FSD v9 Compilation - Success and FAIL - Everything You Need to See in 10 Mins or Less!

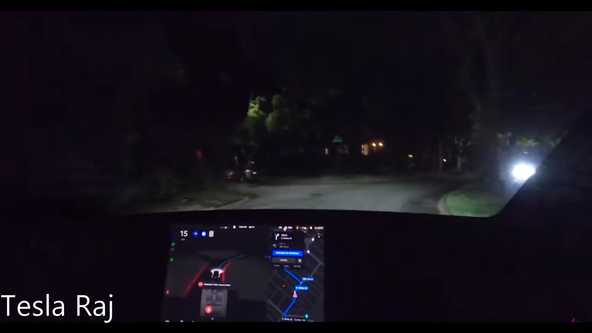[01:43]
I mean, this is a pretty, this is a super tight, windy road with no markings, really. And it's just, it's crushing it, honestly. It's hard to like, look, it sees this guy. Oh, totally avoided him. Okay. That was good. That was good, yeah. Work right around and give him a little space and slow down.
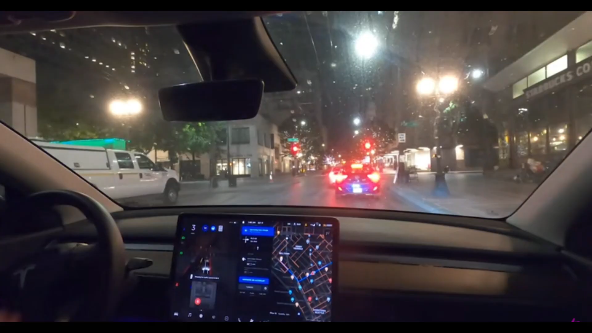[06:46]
I really liked that. Whoa. What's it going to do? Let's see what happens.